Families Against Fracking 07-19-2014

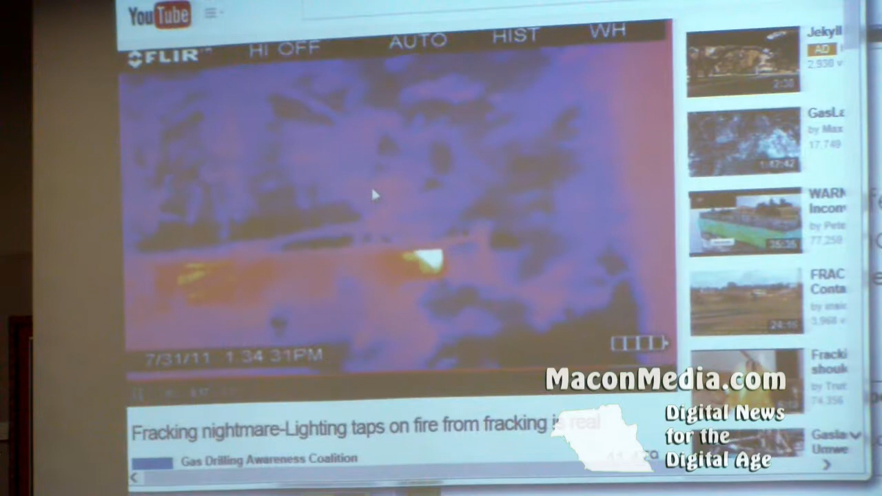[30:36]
Is the methane being burned there, or is the methane being coming out?